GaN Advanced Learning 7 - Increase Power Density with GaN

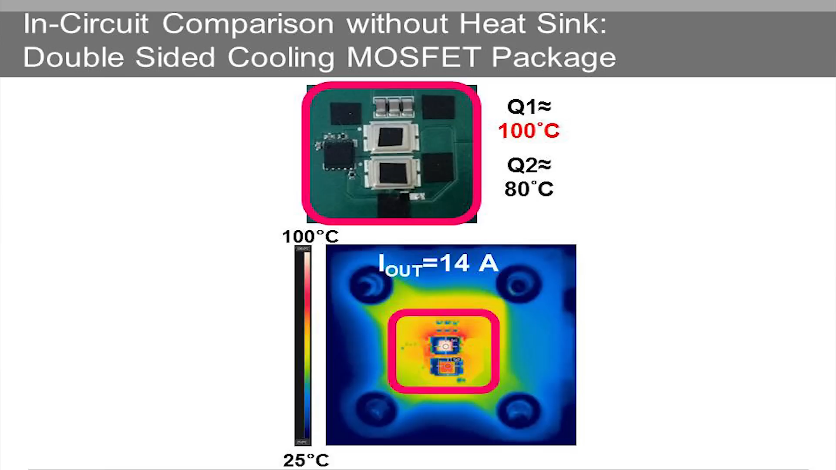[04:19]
On screen: scale top 100°C, scale bottom 25°C
And as we can see by our boards itself, the device is already smaller.
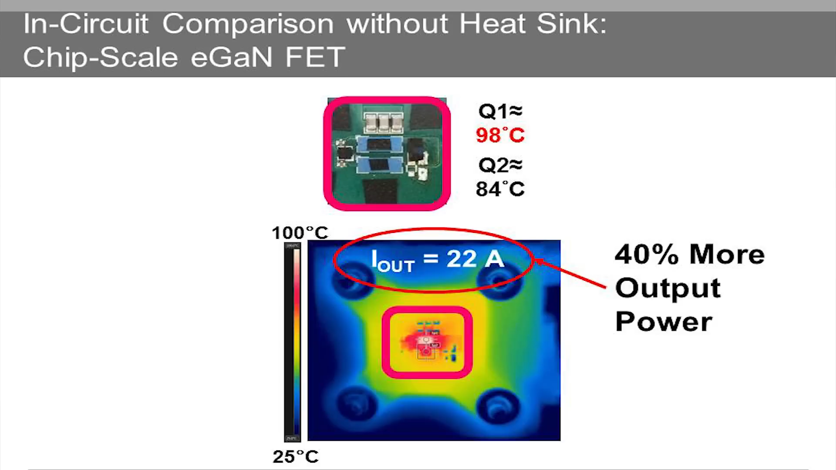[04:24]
On screen: scale top 100°C, scale bottom 25°C
So we're talking about shrinking the size and increasing the power capability.
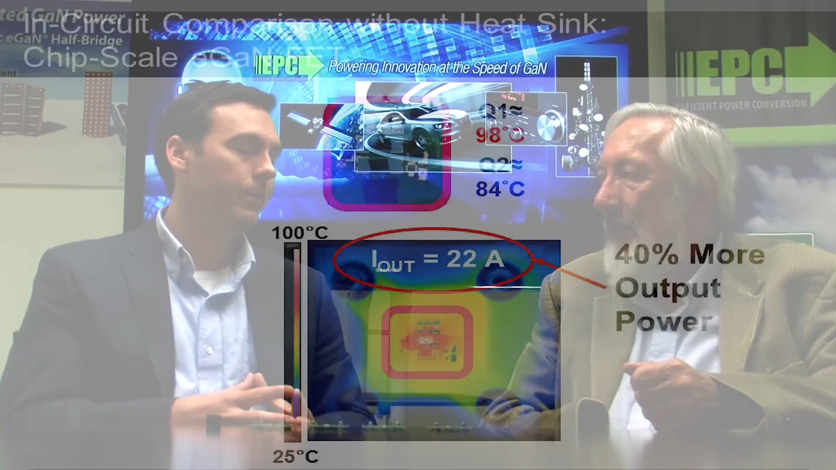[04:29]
On screen: scale top 100°C, scale bottom 25°C
When you look at things like adding heat sinks or airflow,
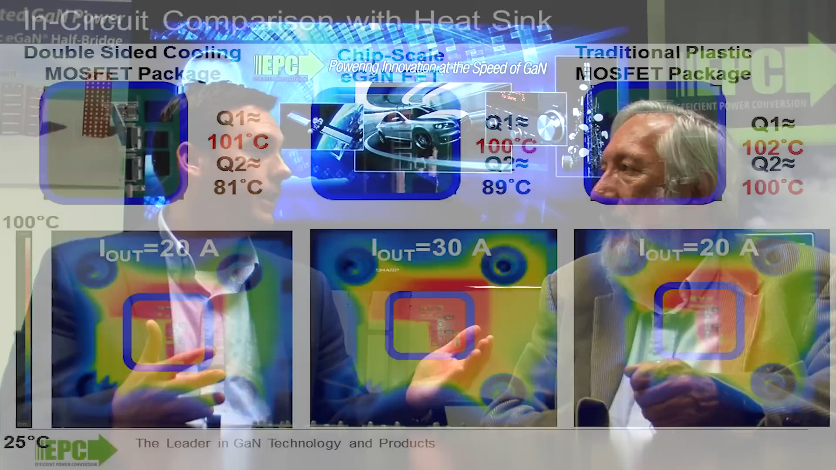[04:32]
the double-sided cooling really shines, and our advantage just grows. We have around a 50% increase in capable output power. And that's from a combination of two things.
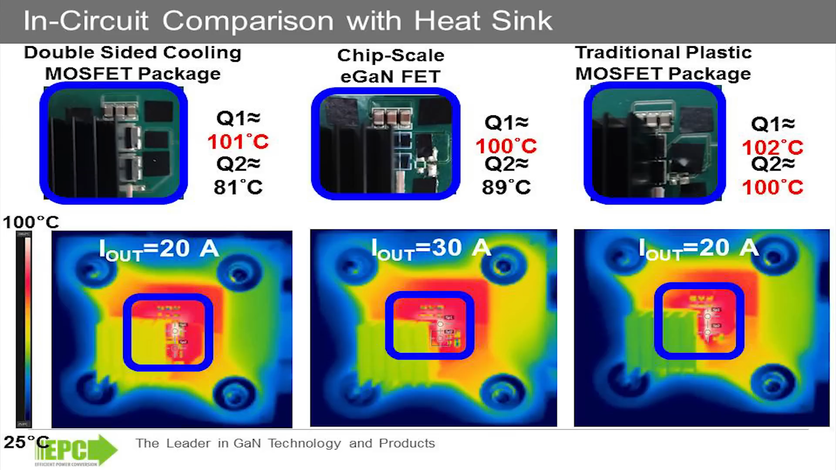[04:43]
It's better electrical performance, and it's better thermal performance.